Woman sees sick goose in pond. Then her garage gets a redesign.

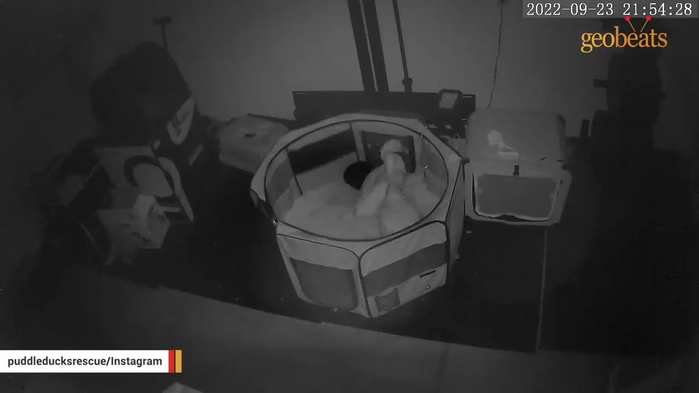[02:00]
Looking around to make sure that nothing could come get her mate while he is not able to protect himself.